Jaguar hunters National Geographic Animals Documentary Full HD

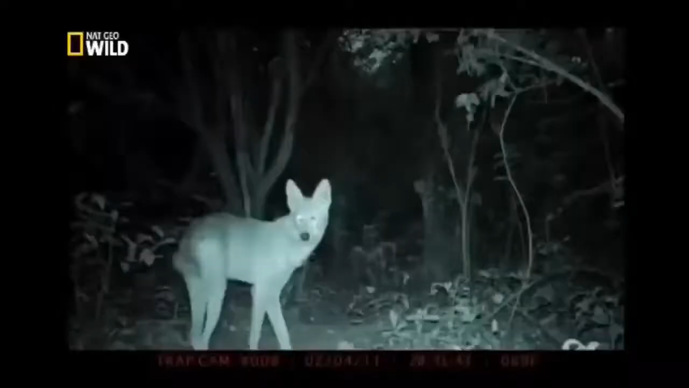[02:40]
Motion-triggered camera traps silently monitor the game trails using invisible light. The infrared camera brings us face to face with predators and prey.
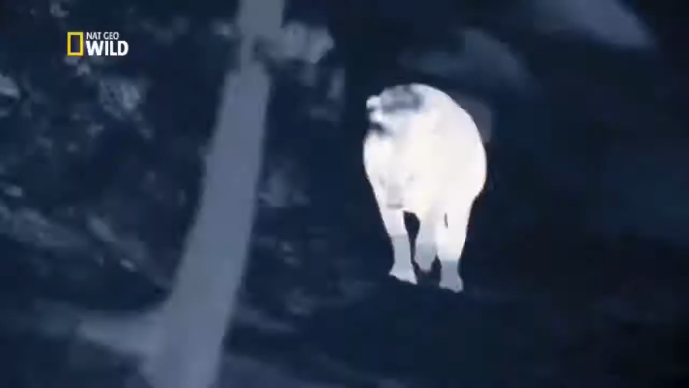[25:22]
And here, we have a female tapir,
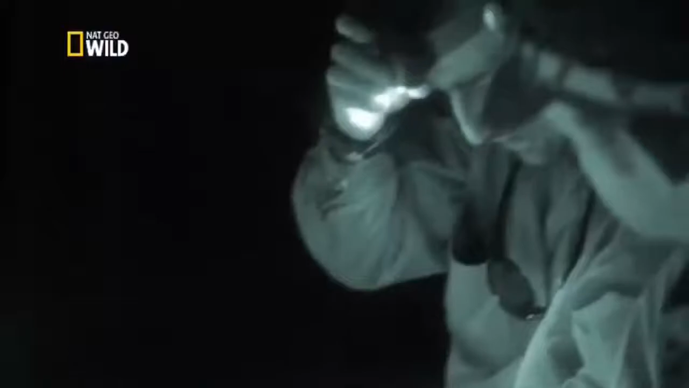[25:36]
It's a fantastic chance for the crew to observe new behavior.
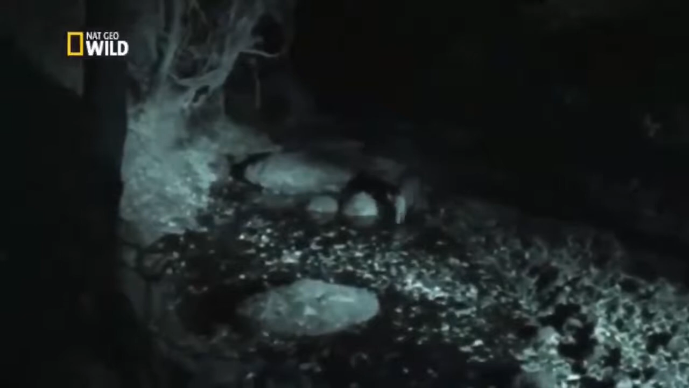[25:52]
This is now the only pool for miles. Soon, a second tapir appears.
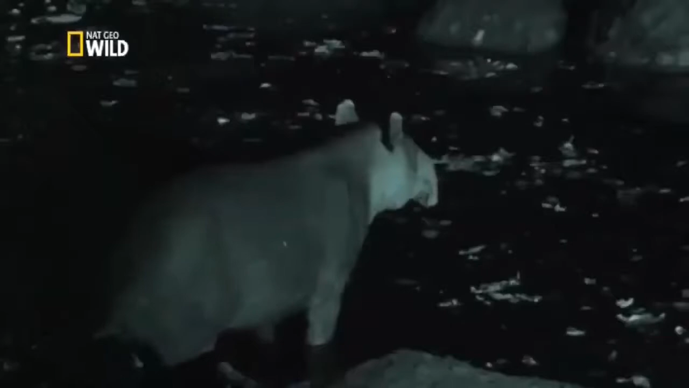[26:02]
A male. The two seem cautious. It looks like they know each other.
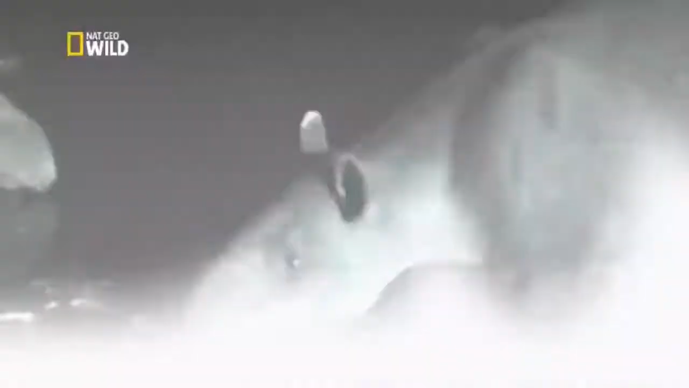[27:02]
First time I've seen something like this. It's really good. Nice. You see that? It's just taking off and landing on the tapir. It's some sort of bat.
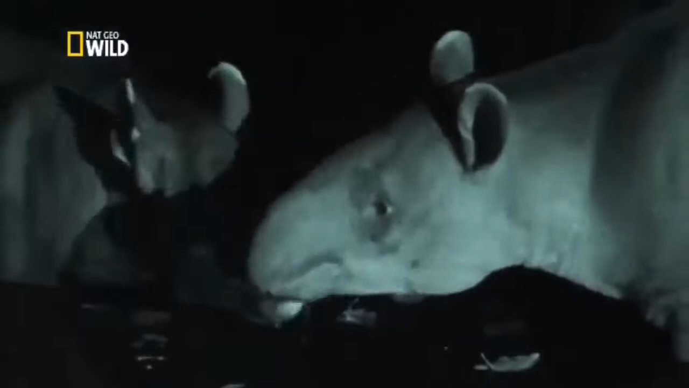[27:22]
That can only be a vampire. It's drinking blood.
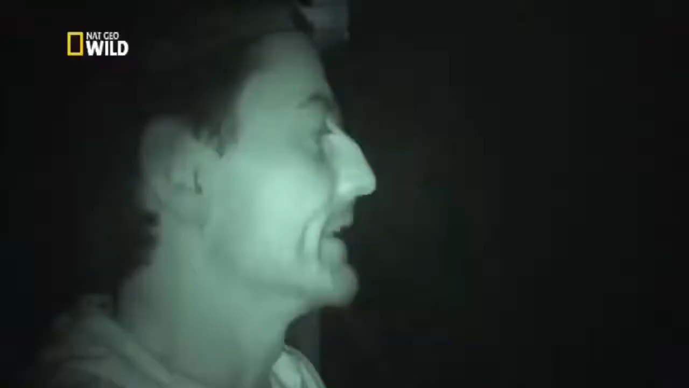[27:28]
Crew now realize they're in vampire country, and maybe targets themselves.